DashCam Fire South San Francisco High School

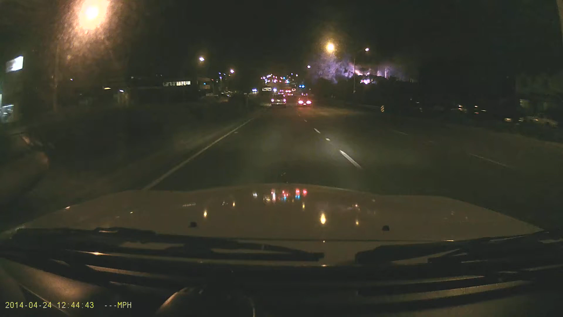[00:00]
Our school's on fire. Oh, that is a fire. Get the camera! Get the camera, bitch! Our school's on fire. How did I not see that from a distance? Let's go.